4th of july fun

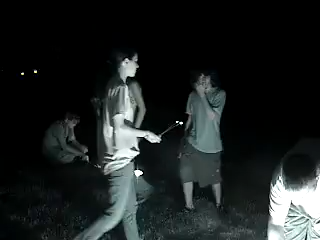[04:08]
Oh, that's pretty bright. It is. Tim, look at that. Do you see that? Yeah. Your brother or your cousin?
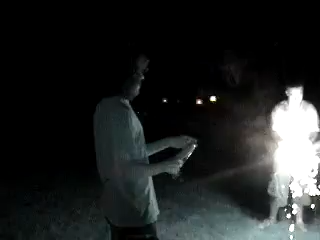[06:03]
Why is that thing on can fire? Can we get light? That's amazing. Whoa, that's whoa!